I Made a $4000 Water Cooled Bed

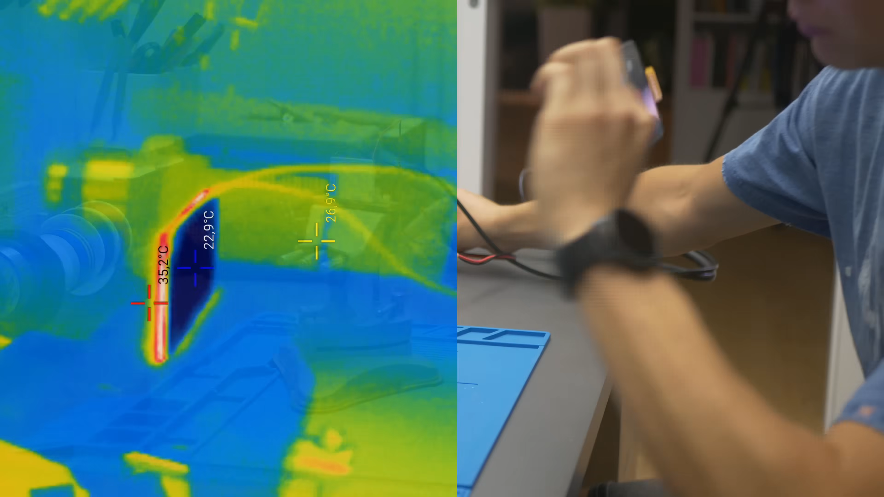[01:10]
When current is flowing through it, it transfers the heat from the cold side to the hot side and if you remove the heat from the hot side, it can get pretty cold on the cold side.
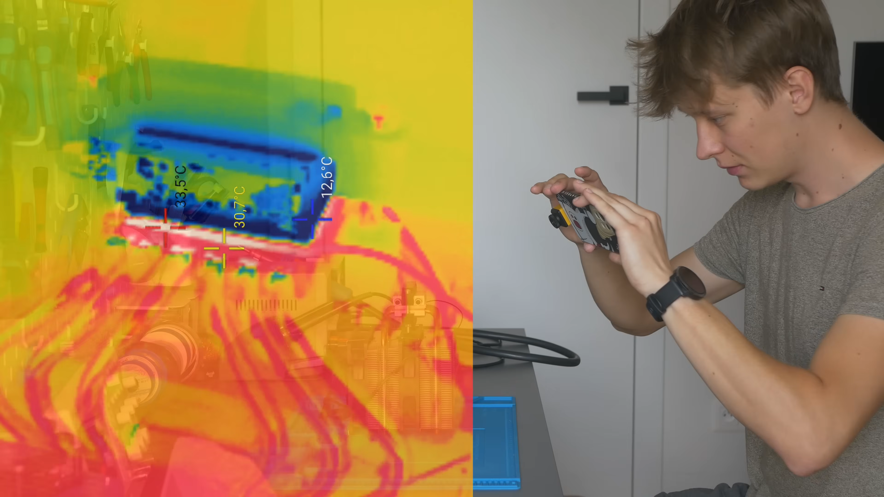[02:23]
It's just 12 degrees on the cold side already. And it's dropping 10 degrees under 7, under 6 degrees already. That is cooling down very very quickly. But the coldest part is like almost 0 degrees now and it's already negative. I actually don't really need it to be that cold. I just need like you know 18 degrees.
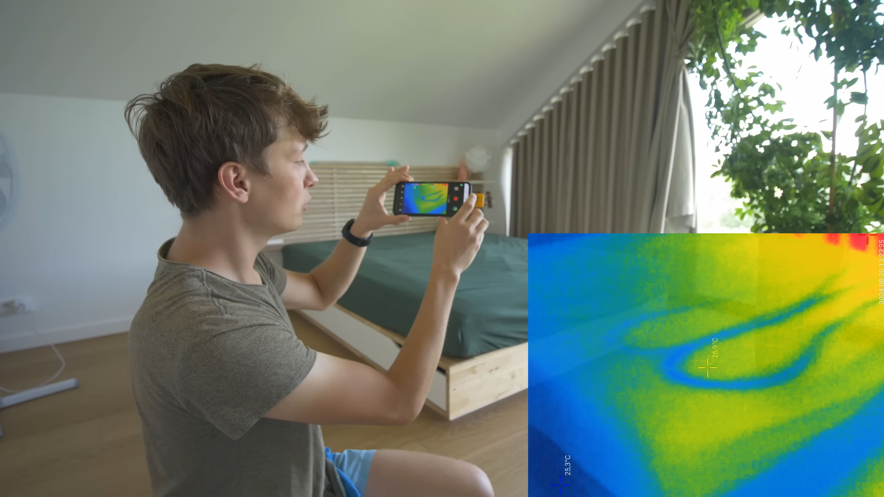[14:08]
And it is slowly going all the way up.
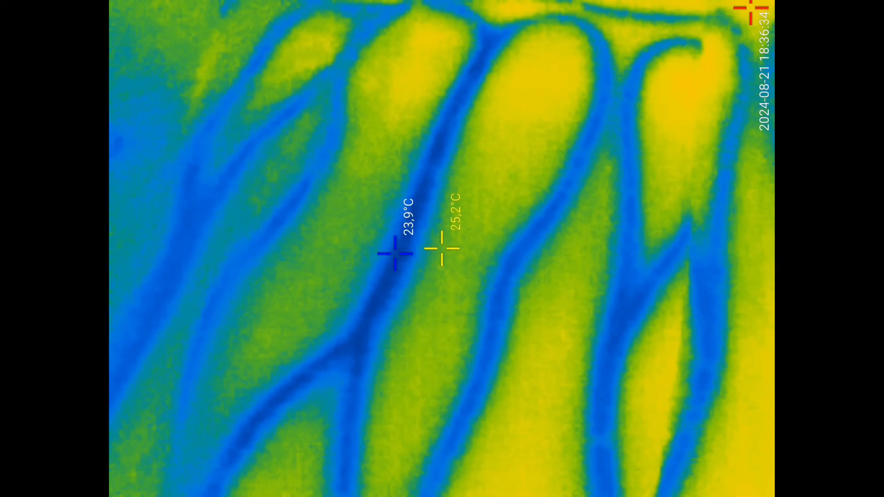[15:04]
fact lower the temperature but only where the tubing is and nothing other than that. So I started to experiment a little bit more.
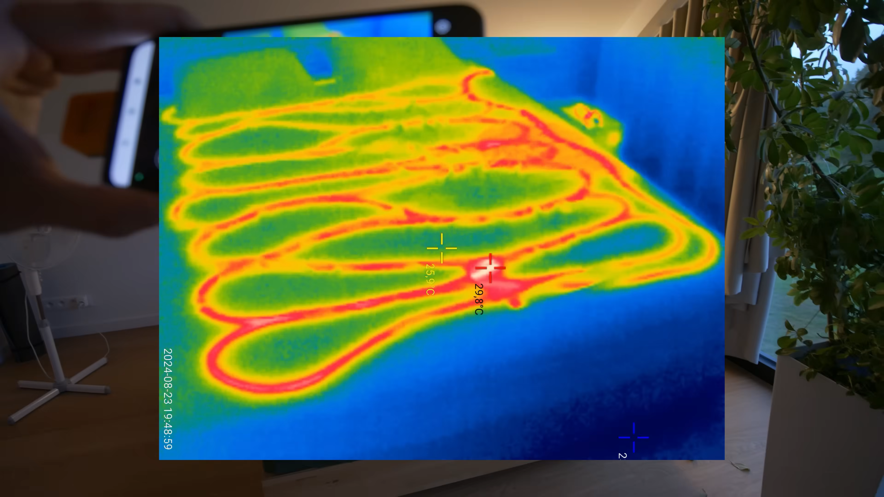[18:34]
The bed is already very hot in some places, almost 30 degrees.
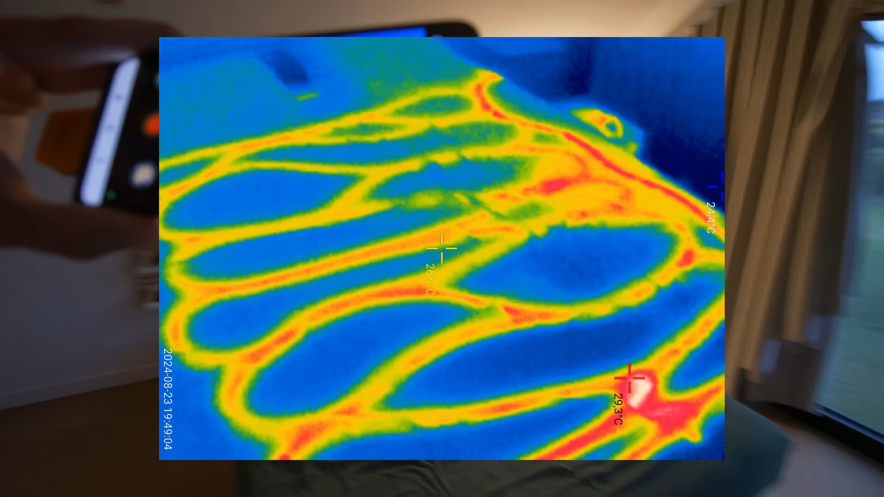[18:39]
Which is great because I set it to actually 30 degrees.
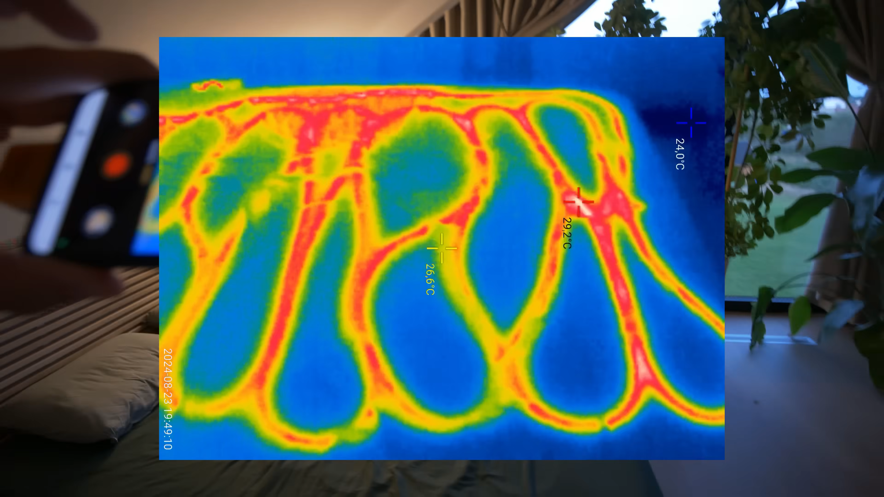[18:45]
On screen: spot 26.6°C, max 29.2°C
And Peltier modules are very inefficient at cooling but are just okay as heaters. And such a system makes a lot of sense and because summer is coming to an end and sooner will be winter.
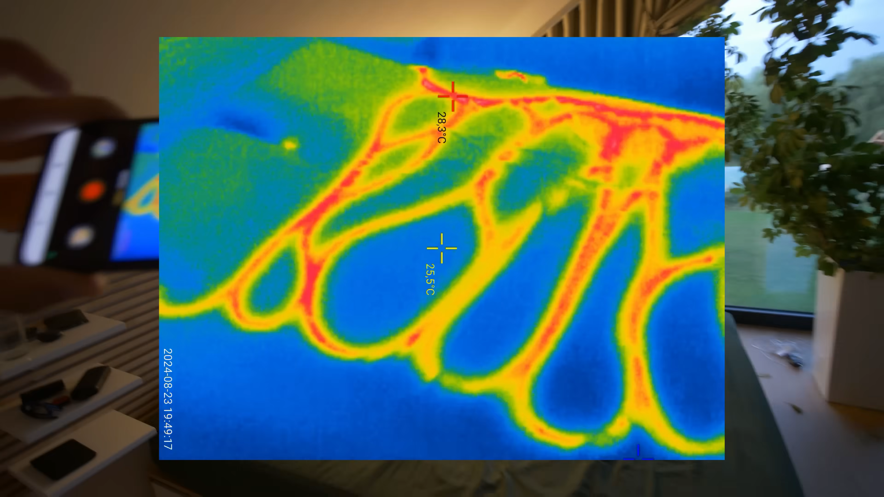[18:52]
It's actually pretty useful to me too, so that's pretty cool.